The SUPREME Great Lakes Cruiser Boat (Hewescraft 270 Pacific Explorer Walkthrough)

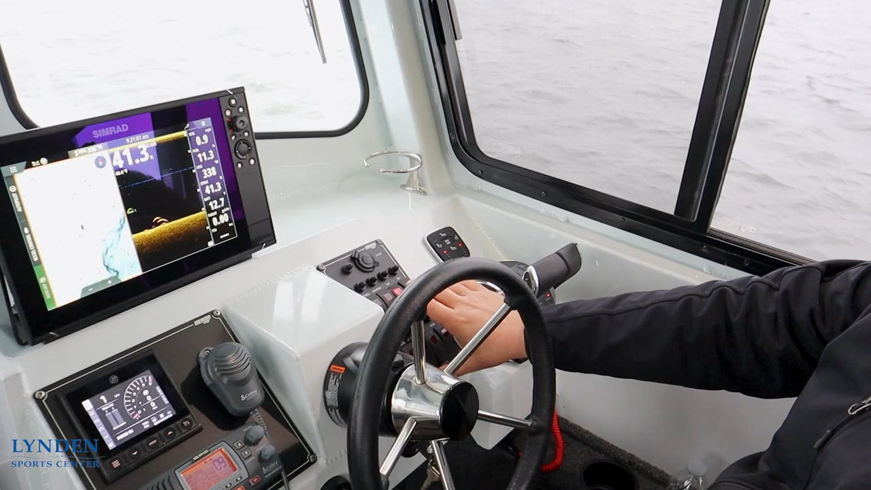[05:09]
everything in the boat our windless switch right here we mounted our VHF radio
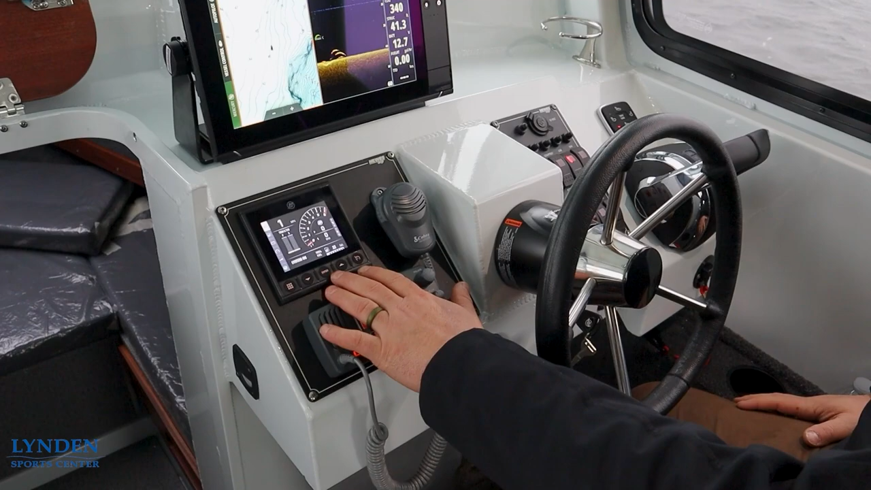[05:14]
and a mercury vessel fuel 403 then up here we have a 12 inch graph
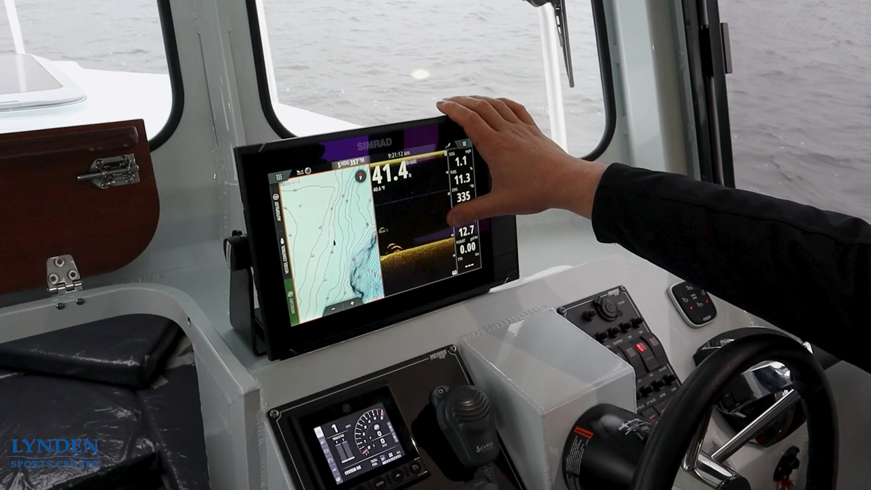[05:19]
which is linked to the 9 inch graph in the back and then we have a radar and autopilot
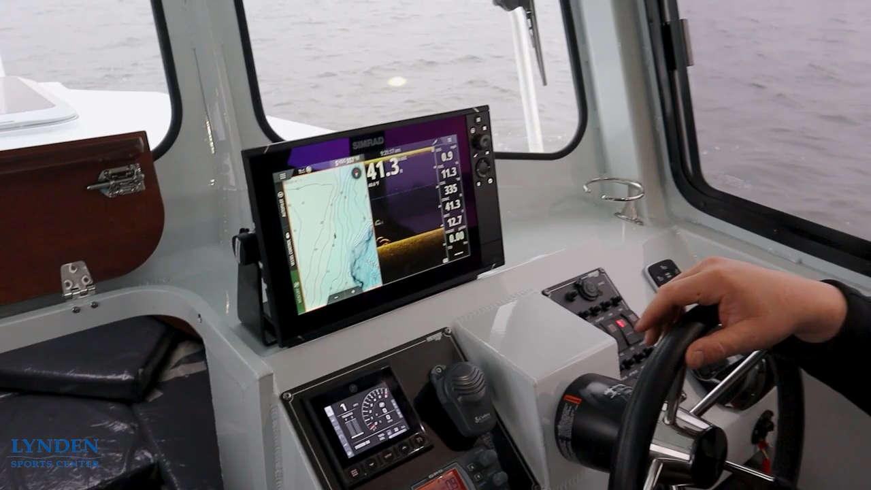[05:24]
on this boat as well here in the nicely finished ceiling we have grab handles for rougher water we